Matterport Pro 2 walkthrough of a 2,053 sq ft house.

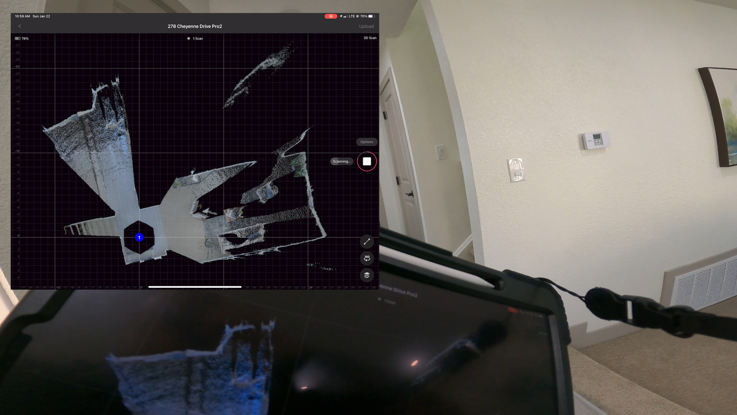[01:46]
And so they've since came out with a Matterport Pro 3 camera, which uses LiDAR instead of infrared.
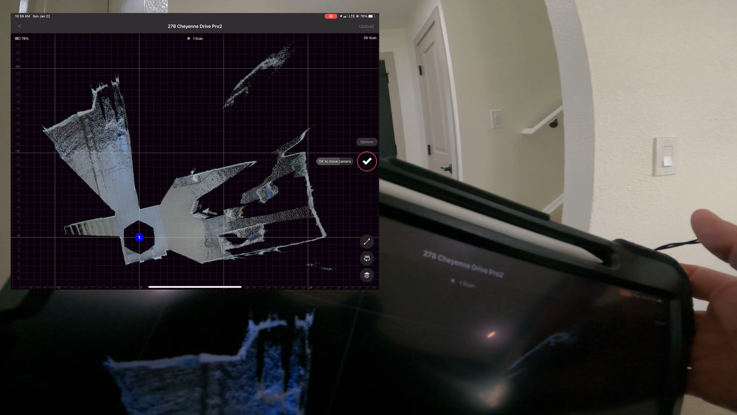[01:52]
And with that camera, we can now do outside spaces. Now, I've done a Zillow 3D tour of this home.
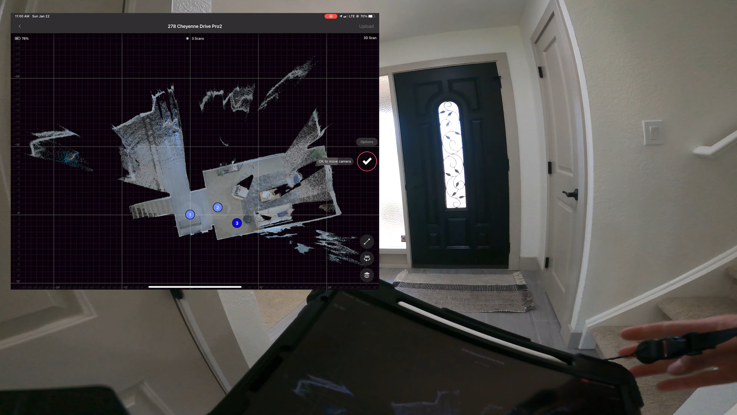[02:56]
You always want to maintain line of sight when you're doing this.
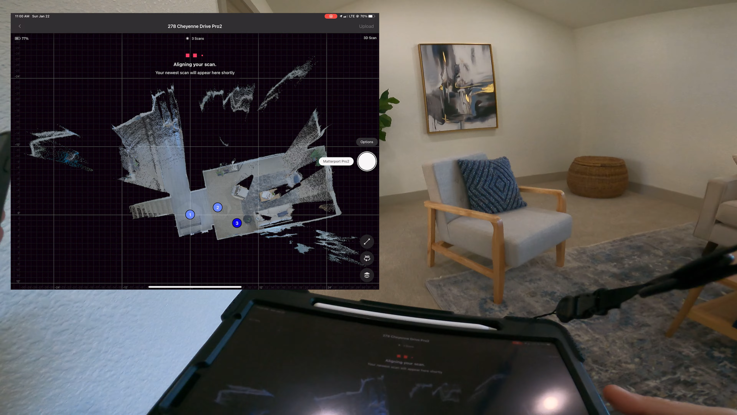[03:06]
So you want to know,
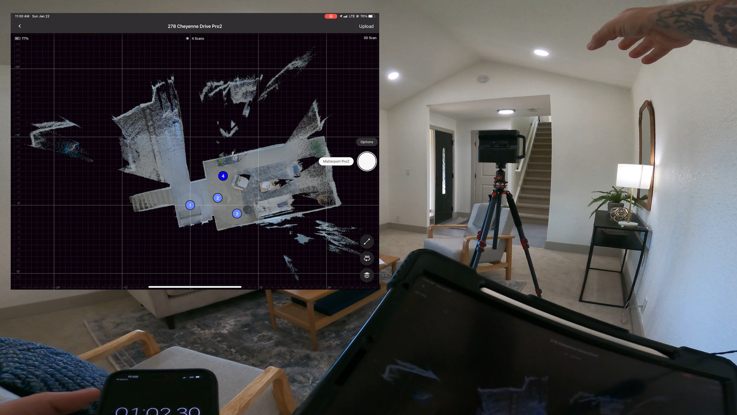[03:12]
the camera has to see where it's been in order to know where it's going and align itself up. So you don't want to have the scans too far apart.
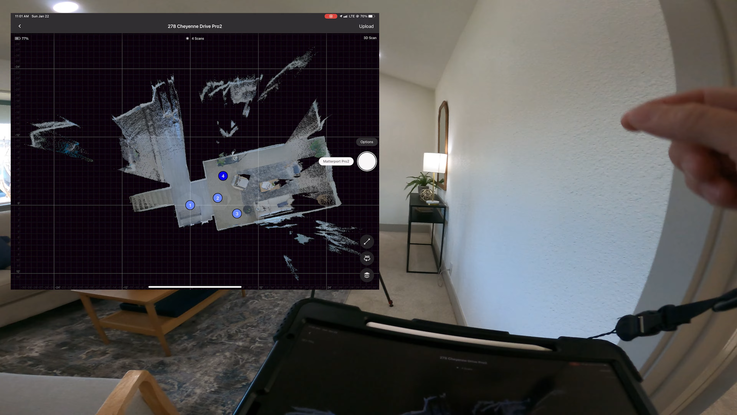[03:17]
Now what I'm going to do is time how long it takes for me to hit the start button
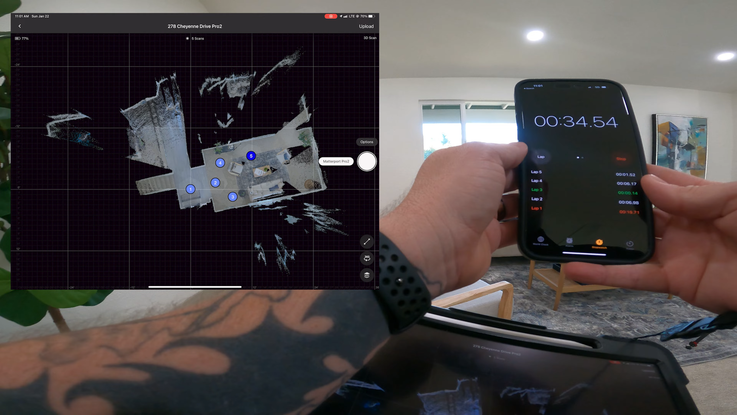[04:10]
We got the prompt to move the camera, and then another 6 seconds for it to align.
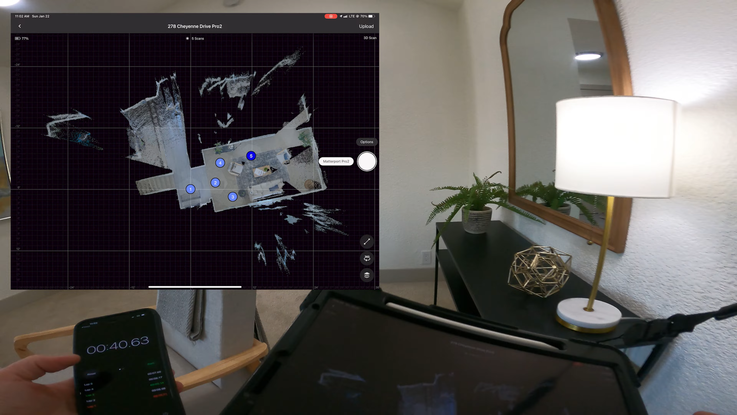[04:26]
The reason I find that valuable is because we'll be able to compare that with the Pro 3 and see what that is.
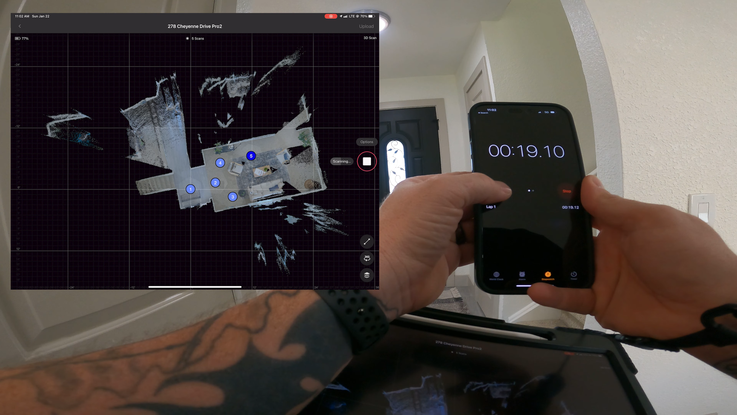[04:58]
That was 20 seconds. Okay to move camera. That was 7.3 seconds.
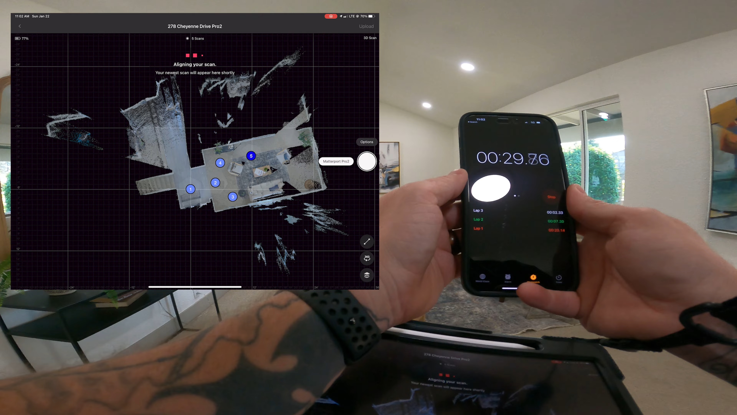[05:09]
And to align it, that was 5 seconds.
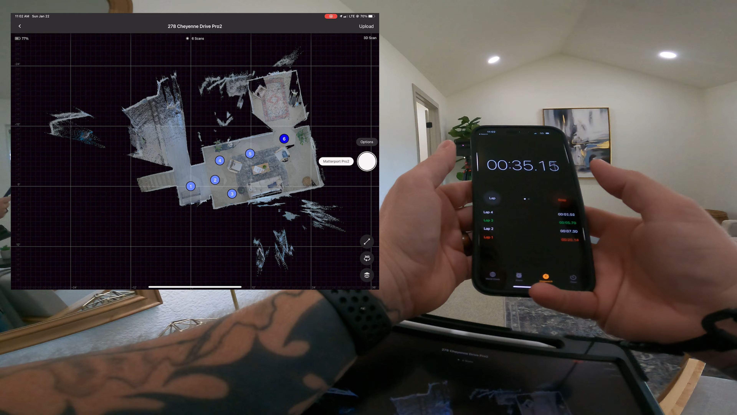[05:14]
So just under 30 seconds.
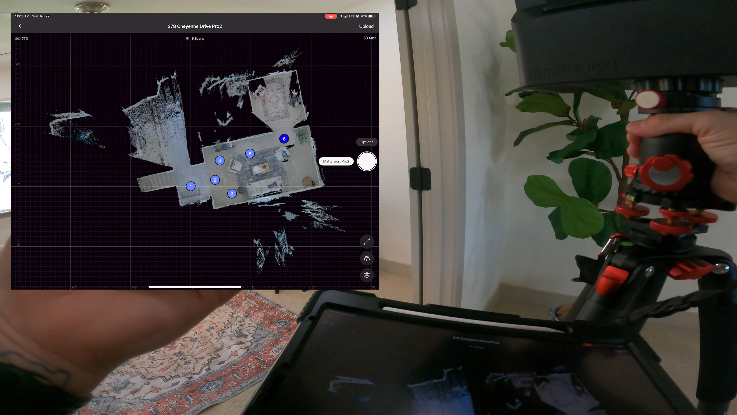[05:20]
Now we always want to maintain line of sight, like I said.
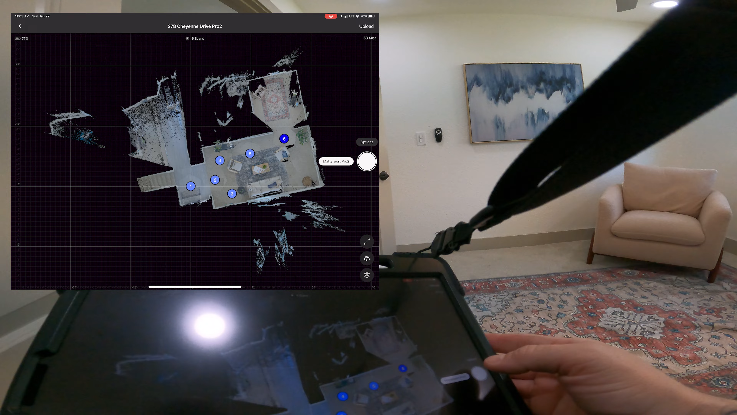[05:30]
And so I'm going to kind of circle this furniture. And as I'm doing it, I'm also going to mark windows and any mirrors.
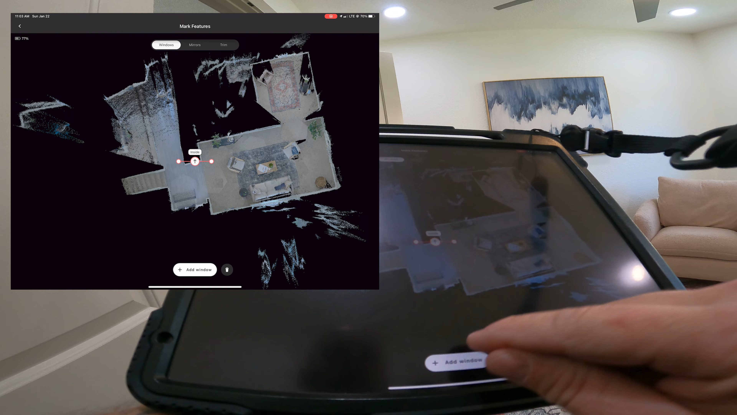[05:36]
So we have a window there. We have a mirror here. Now, if you watched the other video using the Theta Z1,
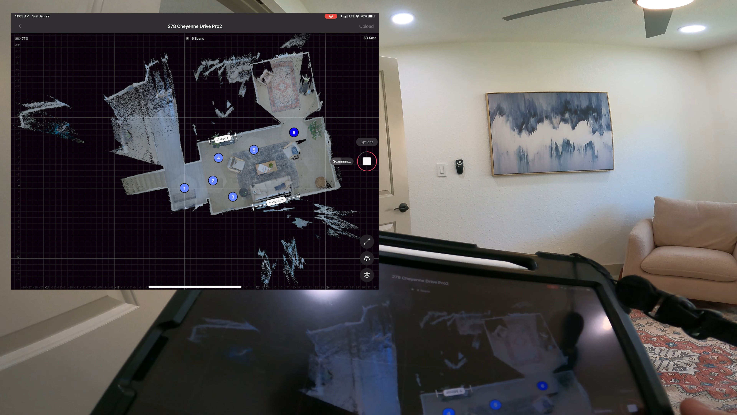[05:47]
you'll know that I made a comment that I don't like how this mini map looks on the Z1 or using the Z1. It's kind of jarbled up and a little hard to, it's not clean like this.